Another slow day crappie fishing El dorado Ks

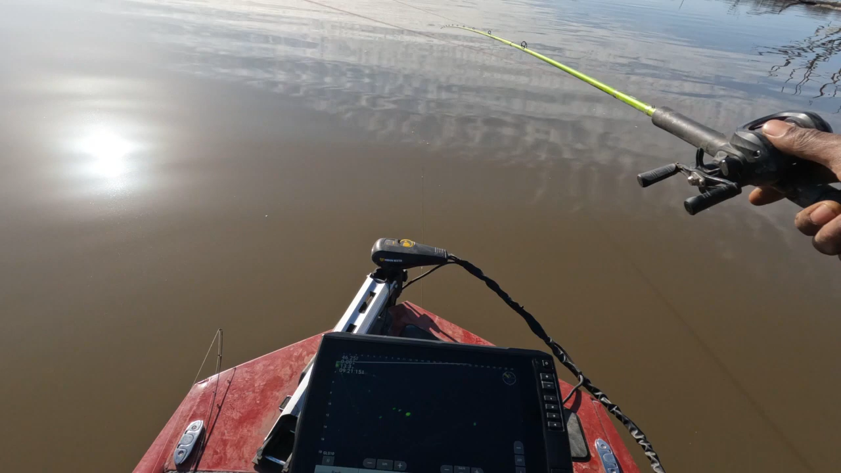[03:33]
got a nice mark he's on the prowl so but yeah again what i usually do is pick up the rod with the same jig as last time if that don't work i'll look at the water clarity um muddy water like this i like using oranges i like using pinks
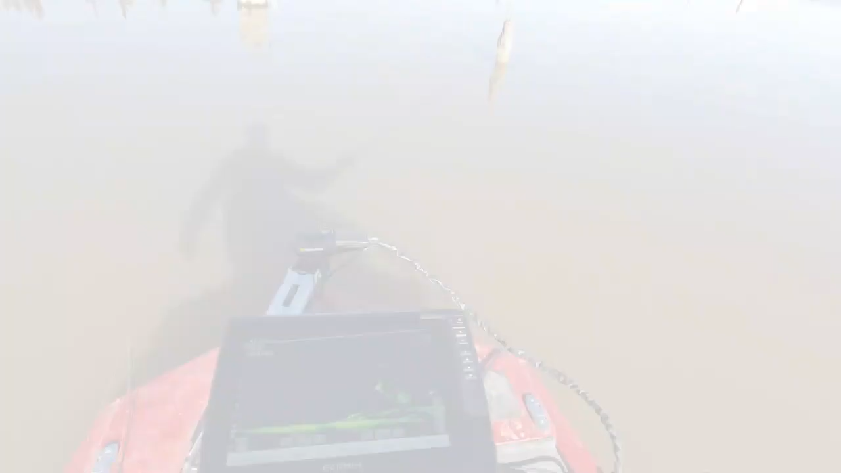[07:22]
let's see let's speak to the fish we got one let's see it oh i missed him don't you hate it i really do
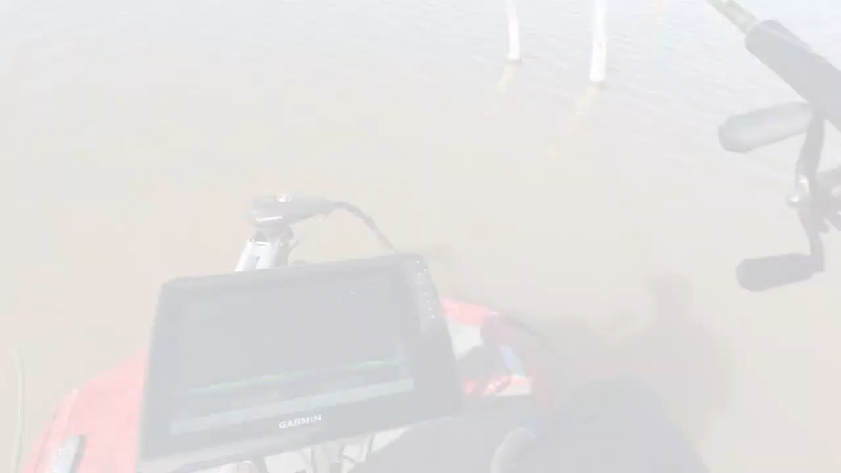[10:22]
Let's see a few fish out here. Let's see if we can't get one. Keep looking at it.